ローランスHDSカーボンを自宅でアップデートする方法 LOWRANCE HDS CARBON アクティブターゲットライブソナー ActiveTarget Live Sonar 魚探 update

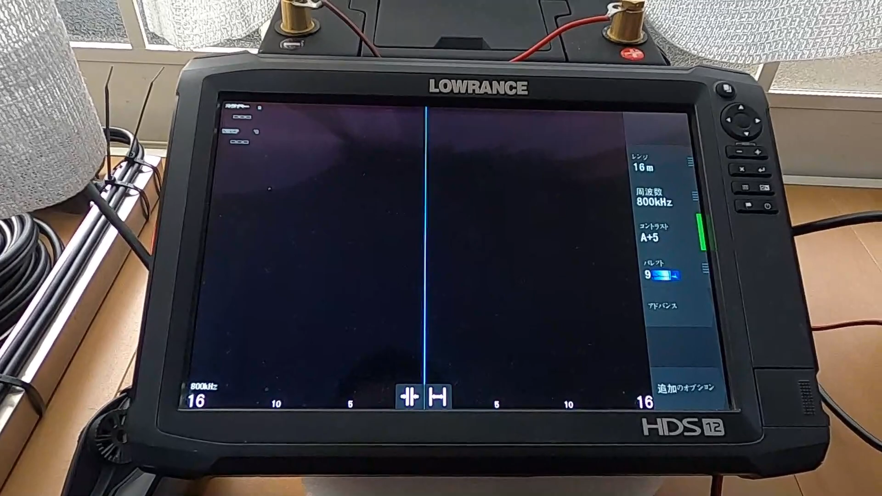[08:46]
よた話というかそんな感じではいアップデートも無事完了しましたということですパレットが増えた?
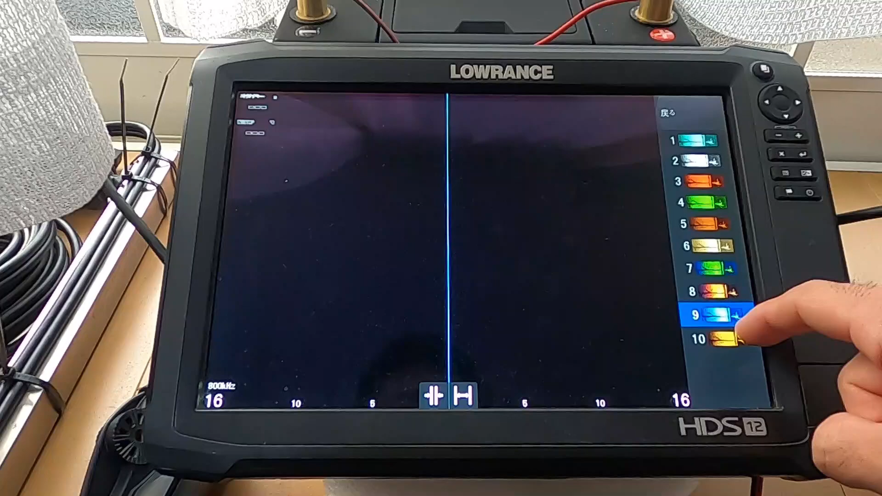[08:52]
もしかしてもうちょっと使うのは楽しみですね
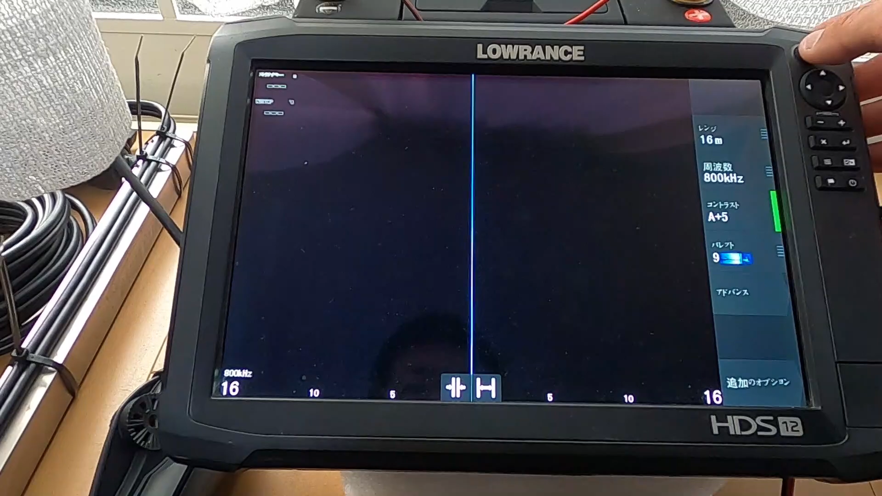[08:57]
ちょっと3マシン同士もまだ使ったことないんでもうあのバスボートでは設置したんで給油しかなんかで試していきたいと思います